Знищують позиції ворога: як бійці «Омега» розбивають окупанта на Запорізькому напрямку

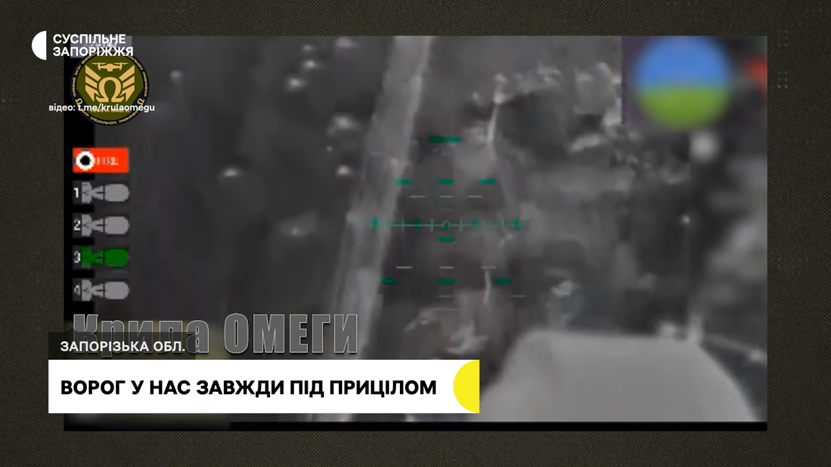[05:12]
Висота, швидкість, напрямок, підкореговую вітер, напрямок вітру і веду до точок інтересу, до цілий.